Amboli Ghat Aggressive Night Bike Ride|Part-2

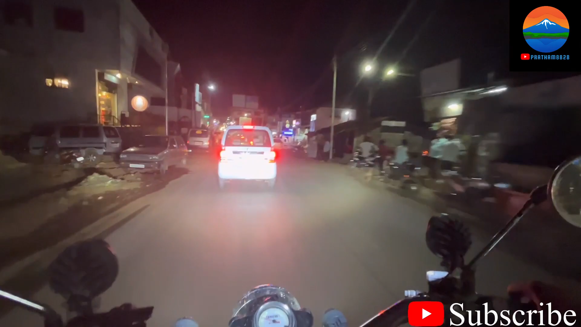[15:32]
अभी हम लोग आजरा में, आजरा पहुँच गए हम लोग, देखते राहुल को बोलता हूँ हॉल्ट लेते यहाँ पे, क्योंकि स्पीड ब्रेकर्स ने और बीच बीच में जो पैचेस ख़राब थे उन्होंने थका दिया,
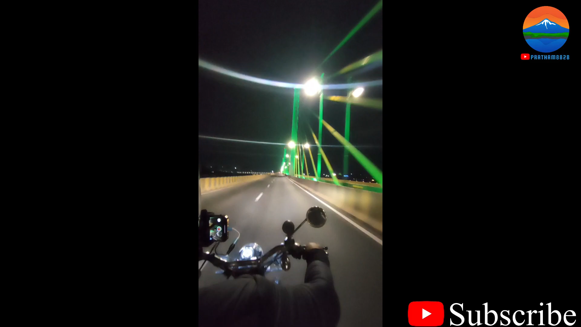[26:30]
फाइनली हम लोग गोवा में गाइस, वी रीच्ड गोवा आफ्टर 550 किलोमीटर्स. इतने मेहनत मशक्कत के बाद वी आर इन गोवा, और गोवा ने आते आते क्या स्वागत किया है हमारा. ये ब्रिज देखो गाइस, मतलब यहाँ पे जो लाइट्स चेंज हो रहे हैं ना,